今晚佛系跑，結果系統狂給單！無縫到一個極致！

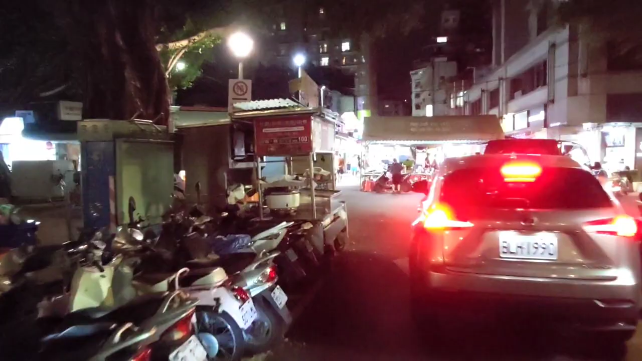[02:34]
我大概看了一下好像是沿坪南路那邊哇賽那離家更遠完全放棄完全放棄好,
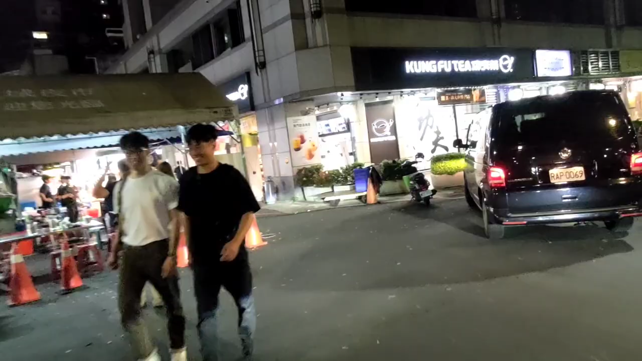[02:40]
這樣子好啦我要專心騎這邊是比較難騎的地方